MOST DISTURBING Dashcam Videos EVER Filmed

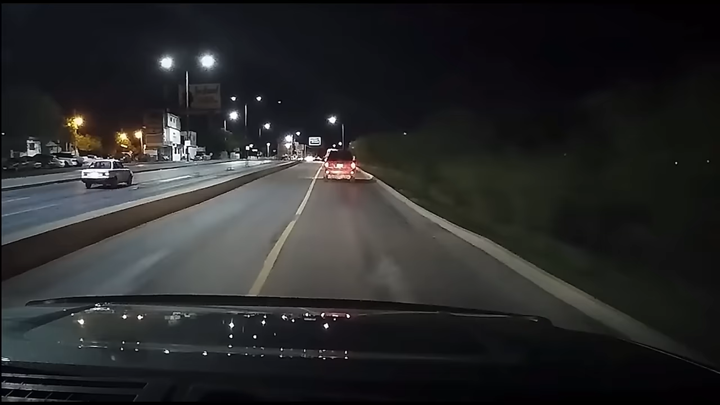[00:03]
This dashcam footage was recorded in Mexico, where a man and his wife had just entered the country in the early hours of January 3, 2020. Only a few minutes after crossing the border, they encountered a roadblock with several people standing nearby.
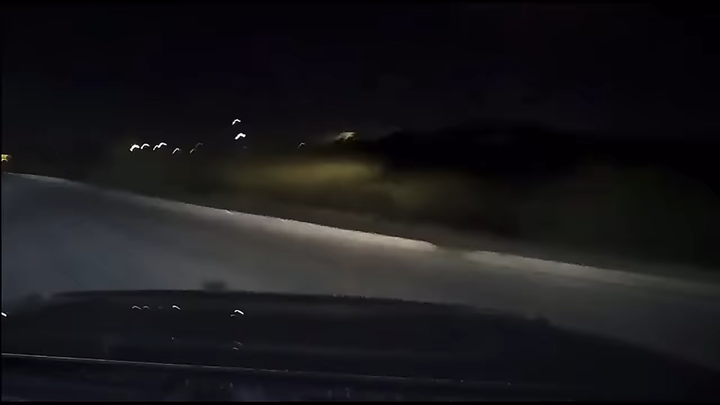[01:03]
See that? The group in the video tries to stop the vehicle by setting up a roadblock, but the driver manages to evade them by quickly maneuvering around the blocking cars and speeding away in the opposite direction. Such groups are known to set up traps like these in various locations, primarily to steal passing trucks for multiple purposes. They also steal valuable items such as wallets, cell phones, and other possessions from unsuspecting drivers.